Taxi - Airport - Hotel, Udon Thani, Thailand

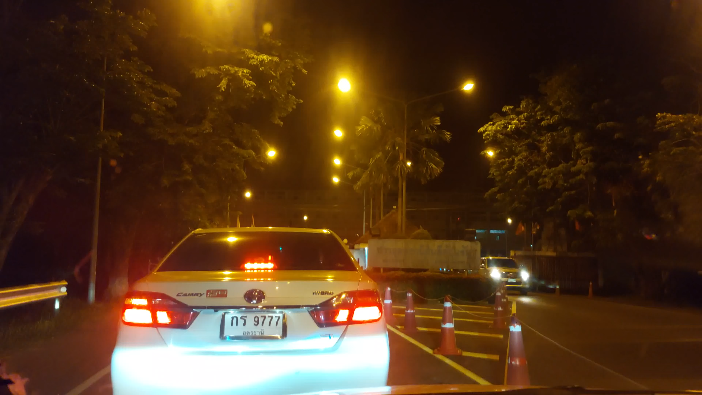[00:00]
Hi, we are leaving the airport, Udon Thani Airport, going to the hotel on a taxi right now. So we just arrived from Bangkok, from Phuket to Udon Thani.
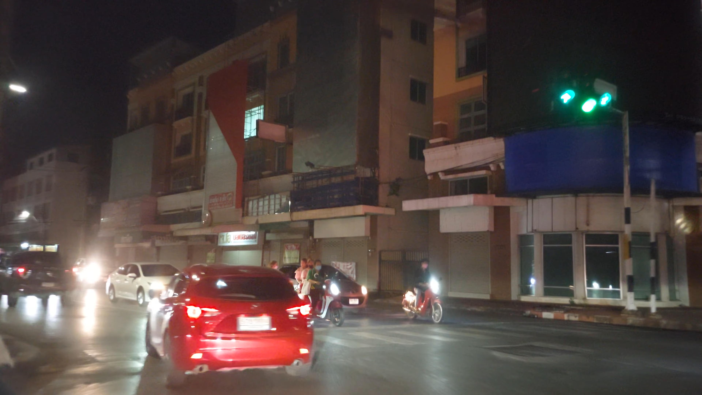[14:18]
So there's a mall right there, Central Plaza.
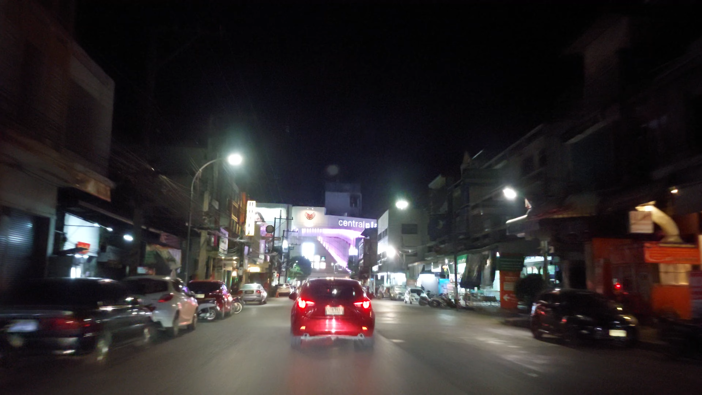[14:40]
Bus station.
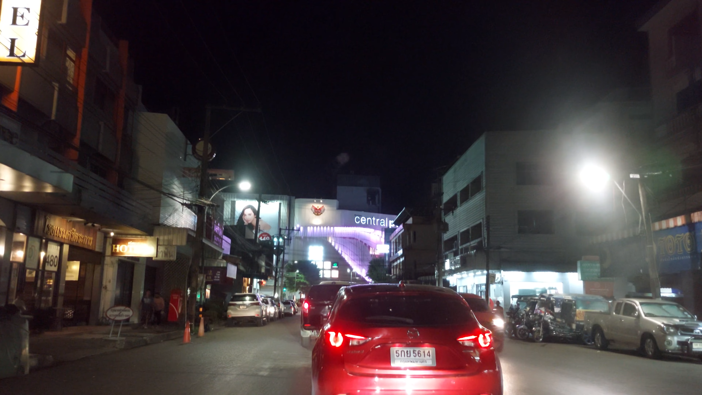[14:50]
I came here last time, 1 week here at the Kabinburi. Over there, next to the hotel. Yeah, yeah.
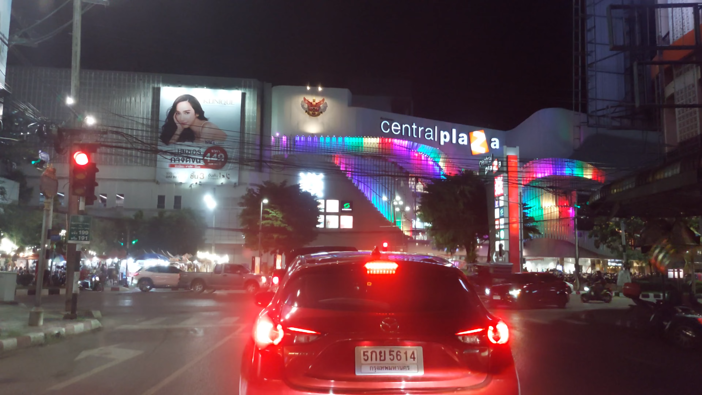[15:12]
That's the malls right there, and then to the right is all the hotels and city center right here.